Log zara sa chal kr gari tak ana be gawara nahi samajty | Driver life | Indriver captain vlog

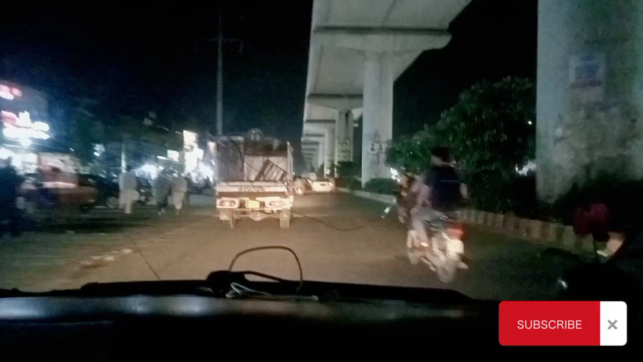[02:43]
میرے ساتھ آؤ گھر کا کچھ سمان لے کے آئے ہوں تو وہ اتروا دو اب کیا کریں
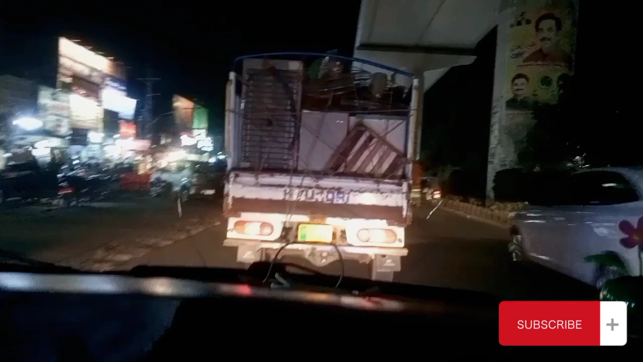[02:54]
یار دوست ہے تو دوستوں کی خاتین تو اتنا کچھ تو کرنا پڑتا ہے یہ آگے شہدور جاری ہے اس میں وہ بیٹھا ہے وہ کہہ رہا ہے اس کو فالو کرو ہماری ٹاؤن سٹیشن جو وہ کروس کی ہے راش بہت زیاد ہے تو میں موبائل لگتا ہوں
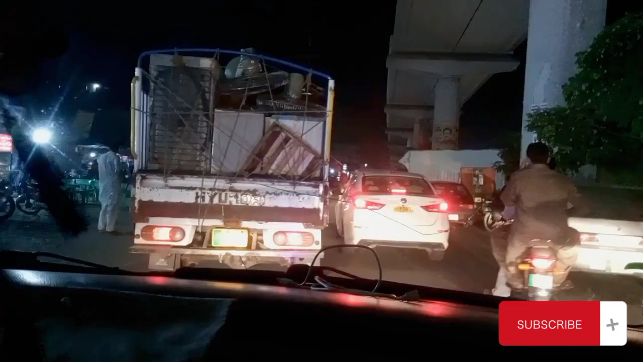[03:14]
سمان اترواتے اترواتے کافی ٹائم ہو گیا ہے اور اب